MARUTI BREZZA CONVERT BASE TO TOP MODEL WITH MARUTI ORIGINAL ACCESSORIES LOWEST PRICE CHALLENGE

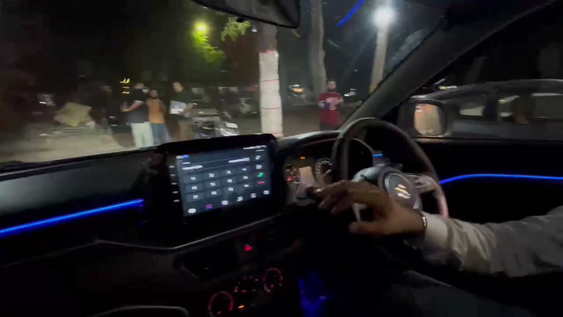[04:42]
यह वहीं है जिसमें अगर में स्टेरिंग मोट तो भी दिखाता है नहीं यह आफ्टर मार्केट एंड्रोइट चीज़ों है इसके अंदर स्टेरिंग के साथ कभी भी कैमरा मूव